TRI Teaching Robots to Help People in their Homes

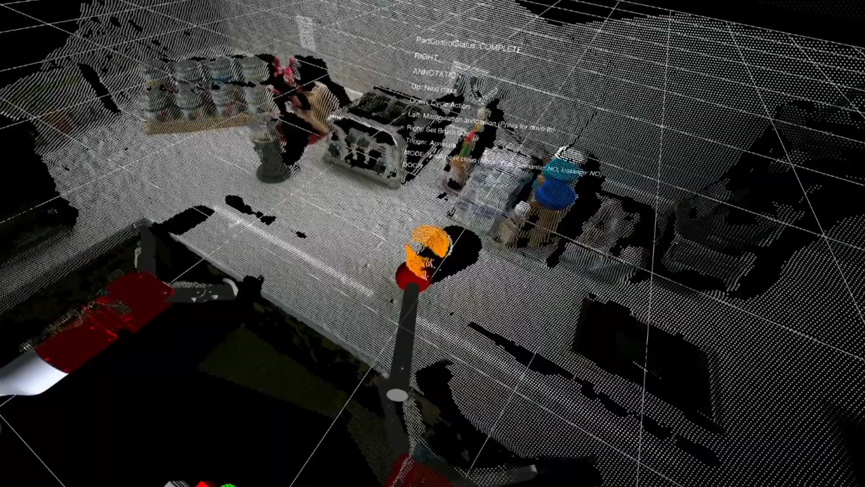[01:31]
live data from the robot itself and it
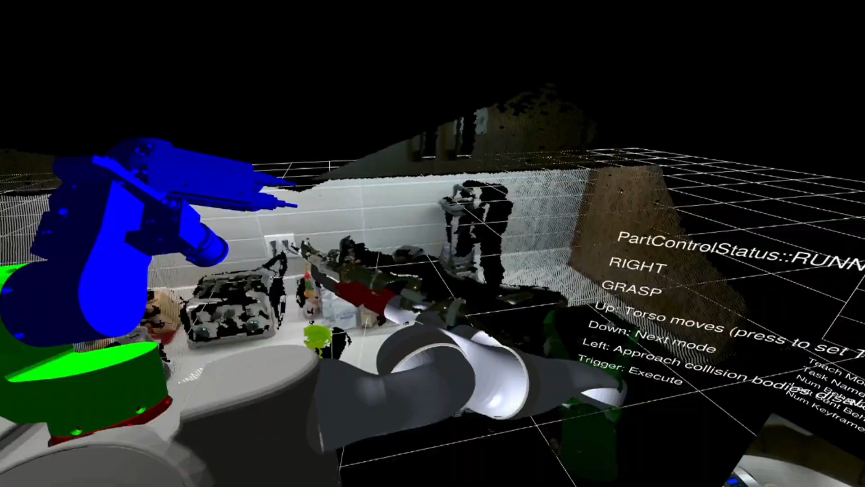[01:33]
uses that information to teach behaviors that
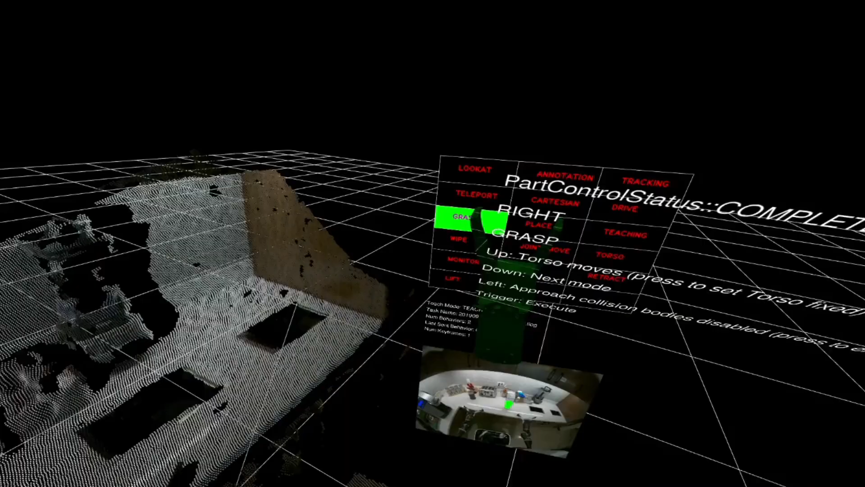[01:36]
are linked to things in the environment
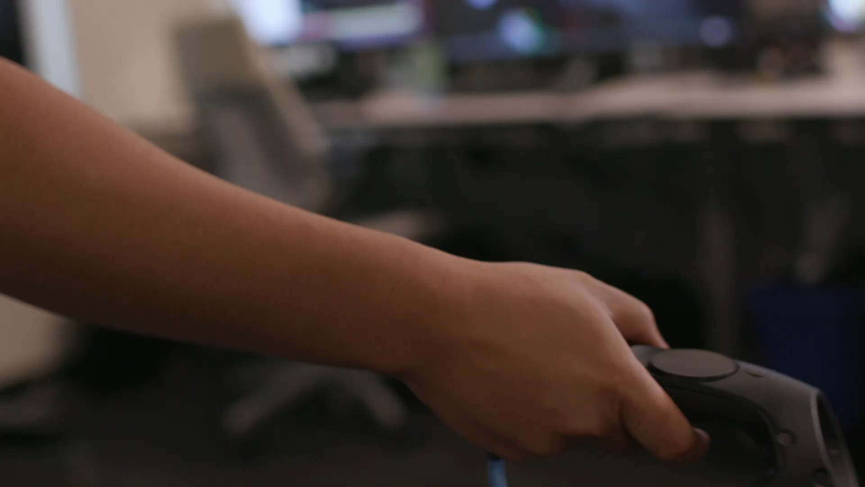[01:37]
and that's important because rather than teach
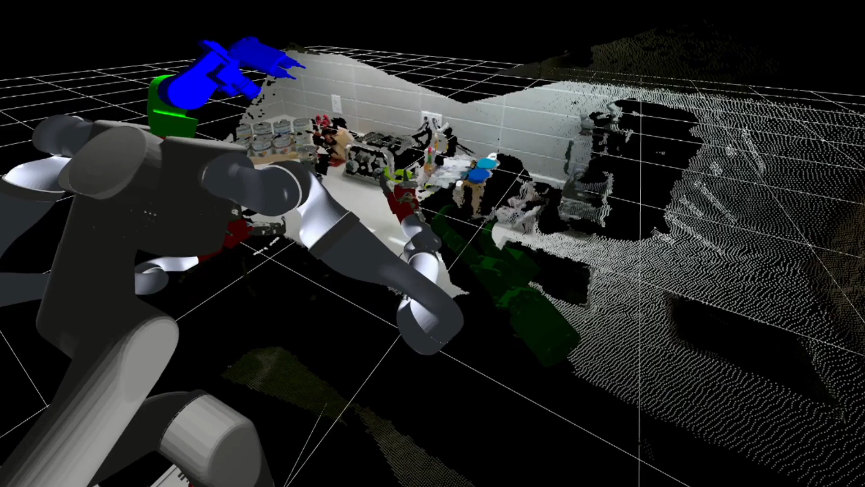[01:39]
the robot a set of direct motions
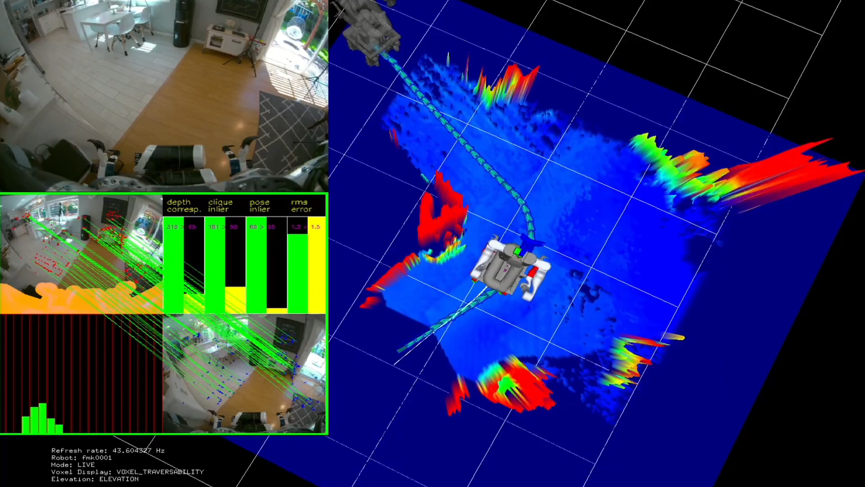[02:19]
those that it cannot and we can teach it these things with just a very few examples
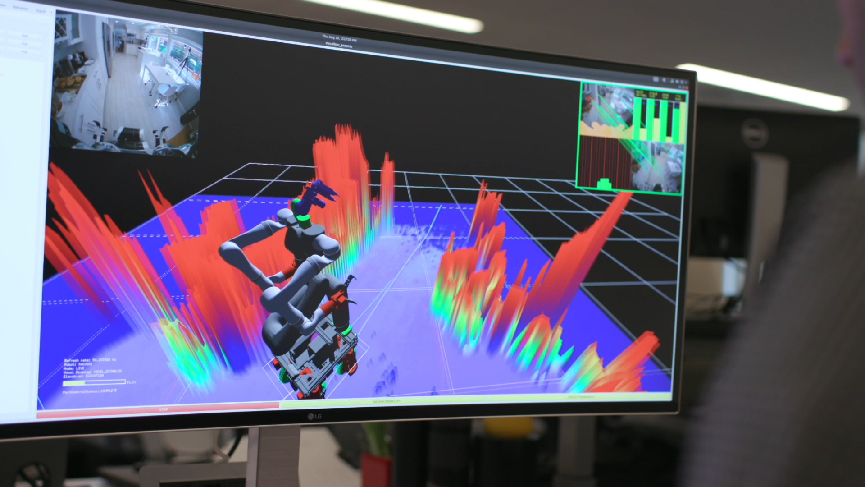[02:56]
and depth sensors with a very wide field of view we leverage machine learning techniques to enable the robot to learn from a single demonstration in
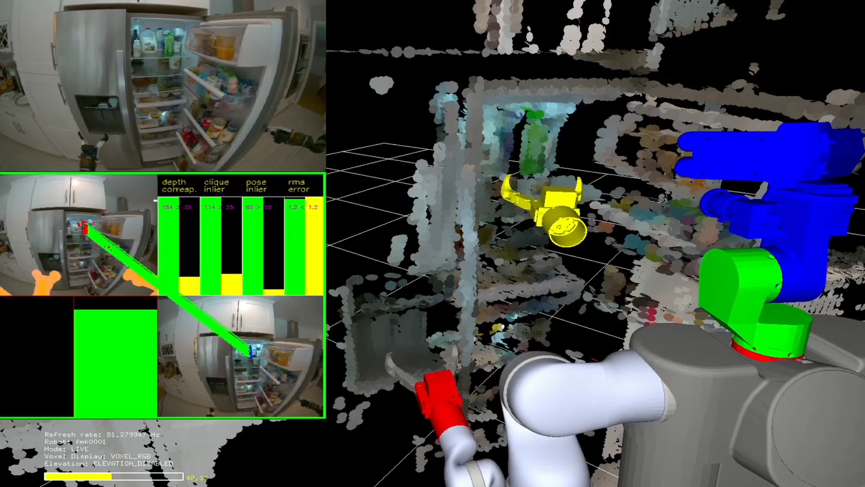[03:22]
it associates that movement with what it sees in the scene before it it then combines
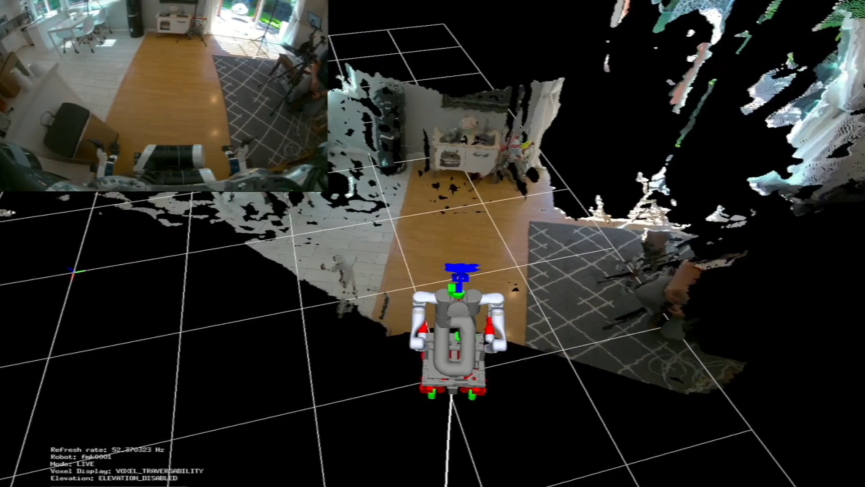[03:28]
visual and depth data into a 3d representation of the environment it then plans collision free motion